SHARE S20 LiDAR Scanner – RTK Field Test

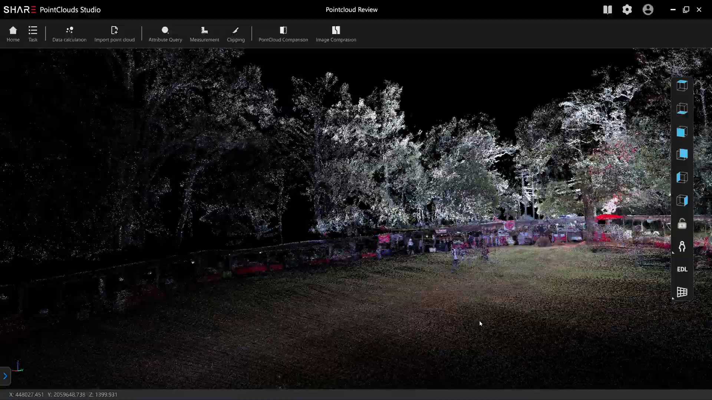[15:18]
Okay, the sun here is very clear.
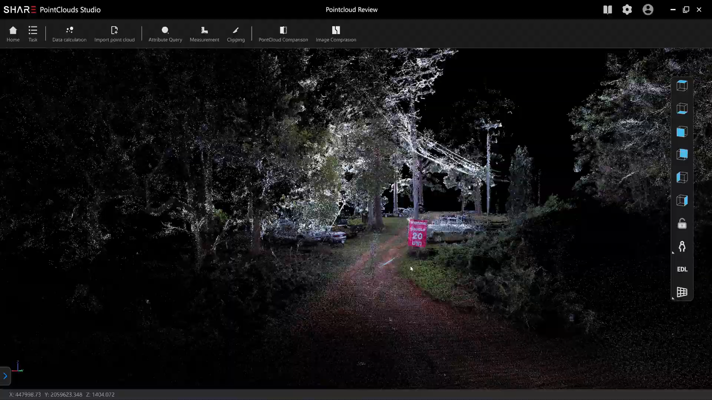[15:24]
I can't leave this.
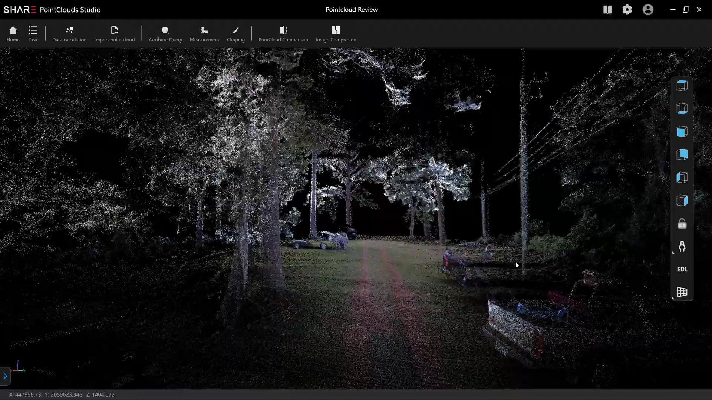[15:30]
If I click on the measurement.
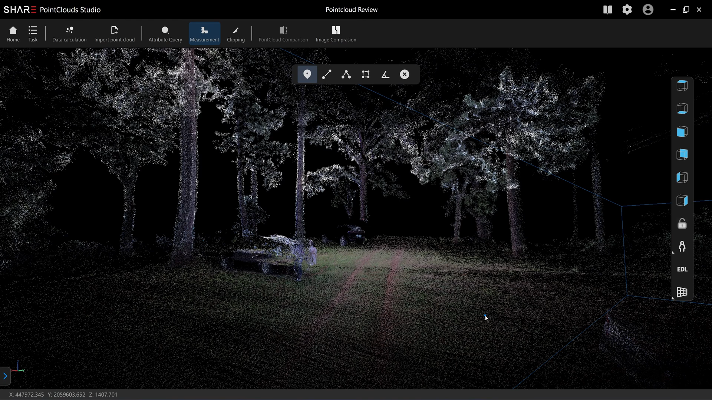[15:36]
Click on here. Click on save.